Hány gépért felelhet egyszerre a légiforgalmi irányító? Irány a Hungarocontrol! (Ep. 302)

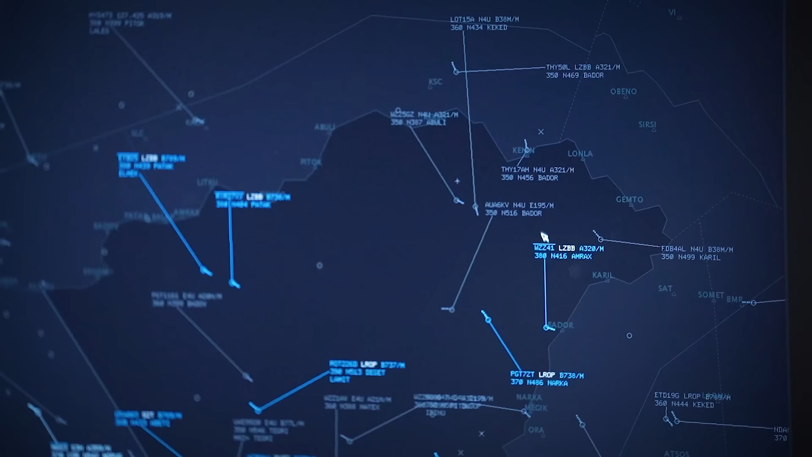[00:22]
Egy óra alatt az ACC-ben 283 légijármű ment el, ami rengeteg.
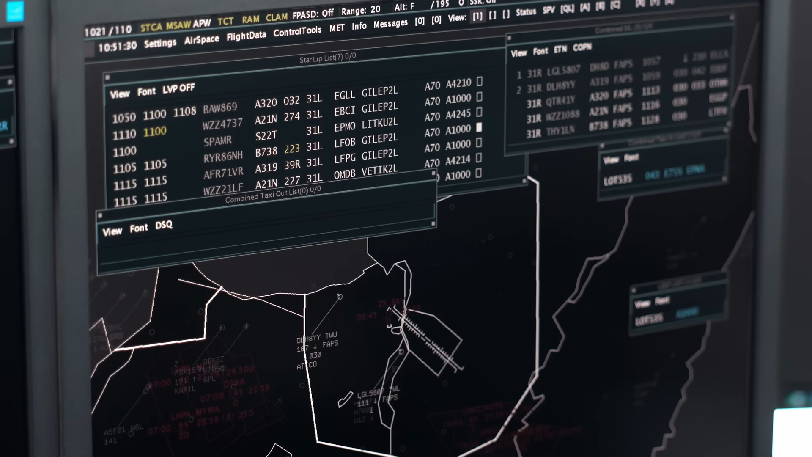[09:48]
A tervező irányító koordinálja le előre a be- és kilépési feltételeket a saját szektorunkba, ezt akár országon belül, akár az approachosokkal,
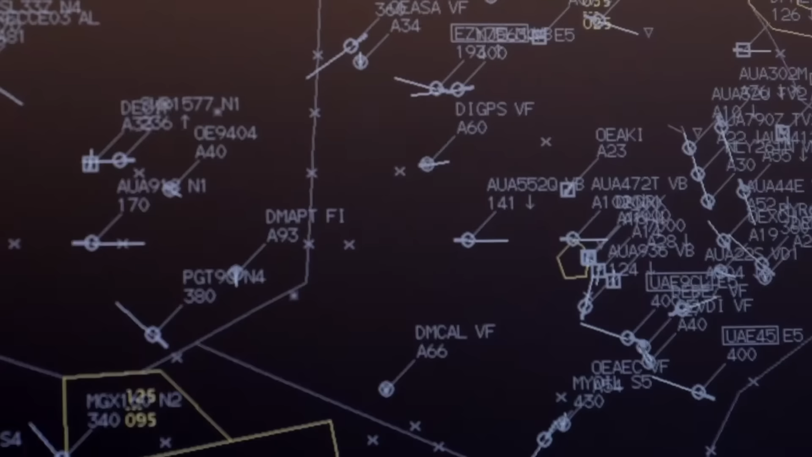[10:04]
amiket be kell tartani, illetve el lehet térni tőle. És ezeket a feltételeket a tervező irányító tárgyalja le telefonon a szomszédos egységekkel.
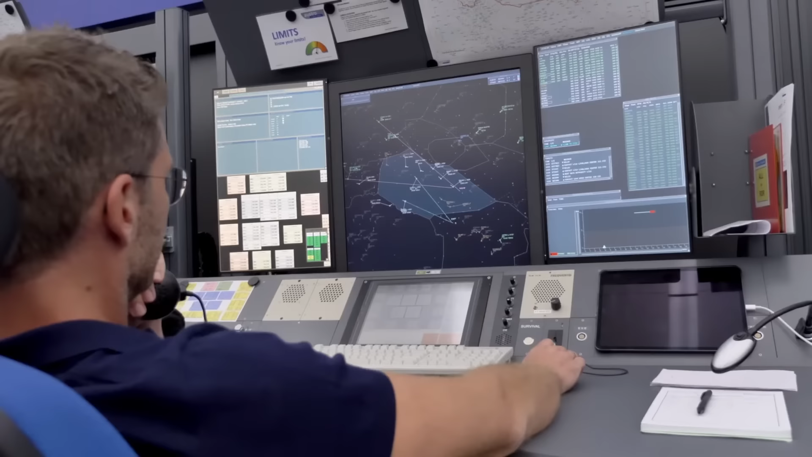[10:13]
Például milyen magasságon várnak egy érkezőt Zágrábba, milyen magasságon kell átadni egy gépet Bécs felé?
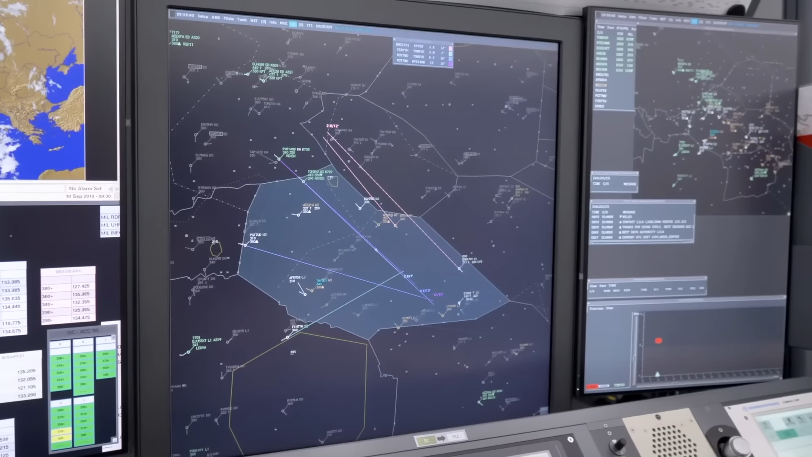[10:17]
Igen, megvannak nekünk, hogy milyen távolságra kell két gépet egymástól átadni, és ettől nyugodtan el lehet térni, amennyiben megállapodunk a szomszédos egységgel.